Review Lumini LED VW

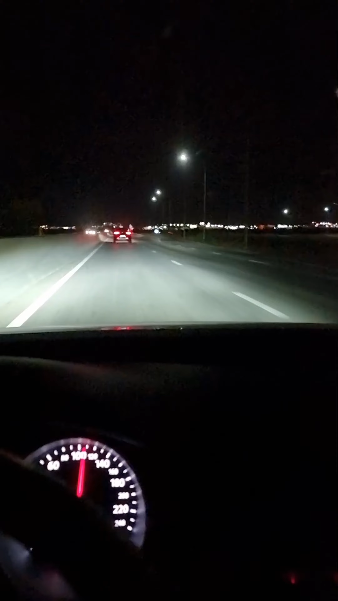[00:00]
Salut! O să fac o scurtă prezentare despre becurile LED. Foarte mulți sunt curioși dacă merită, dacă sunt ok, dacă sunt ok și din punct de vedere legal. Ideea e că din punct de vedere legal LED-urile nu sunt legale, nu ai voie să circul cu ele pentru că aduce o modificare asupra sistemului de iluminat, dar niște becurile de calitate vor respecta pattern-ul unui bec convențional, adică cu Wolfram, și nu îi vor deranja pe ceilalți participați la trafic.
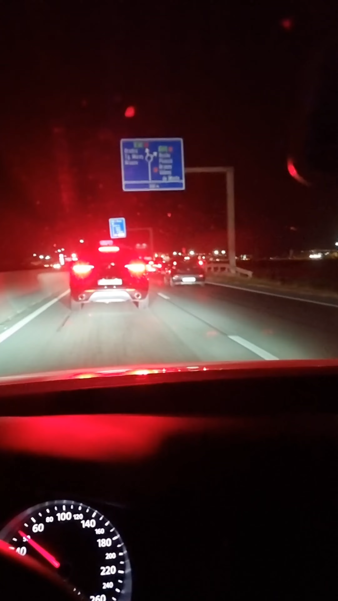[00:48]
Și cam așa se văd undeva unde nu există lumina ambientală, adică fără stâlp, fără nimic.
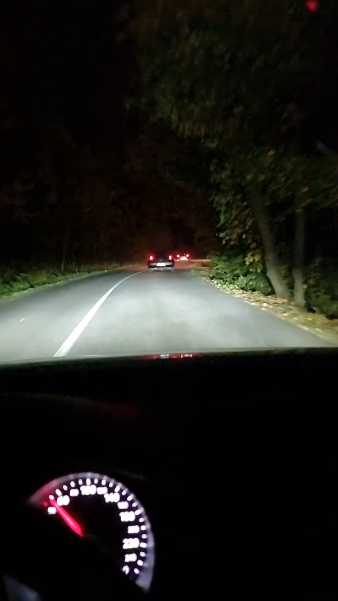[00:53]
Precisez încă o dată că nu orbesc participați la trafic, nu primesc flash-uri, totul e cât se poate de ok. Sunt cumpărate mașinile din țară și imediat o să le prezint cum se prezintă fiecare în parte. Am venit într-o zonă foarte slab iluminată, cel puțin în față.
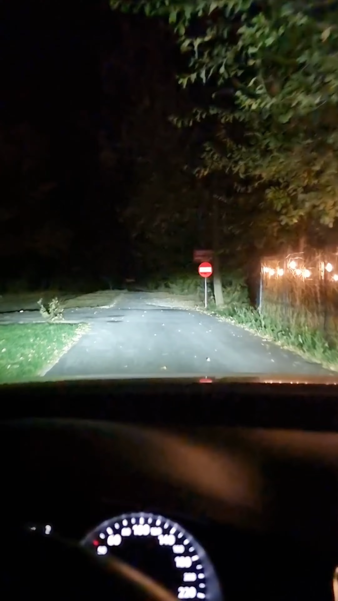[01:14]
O să las mașina foarte ușor pentru că sunt niște cratere imense, tipic România.
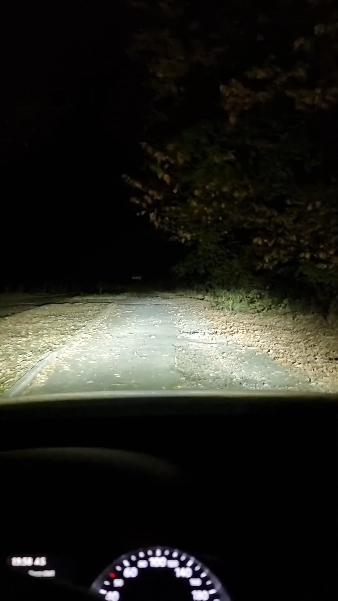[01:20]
Străm mașina. Asta ar fi faza scurtă. Deci cam așa se vede cu faza scurtă. Astea sunt becurile de daylight, doar că mașina mea vine din fabrică cu becuri daylight pe LED, o bandă din aceea. Astea ar fi proiectoarele. Poate pe filmare se vede mult mai intens decât analitatea, dar vă asigur că sunt foarte puternice.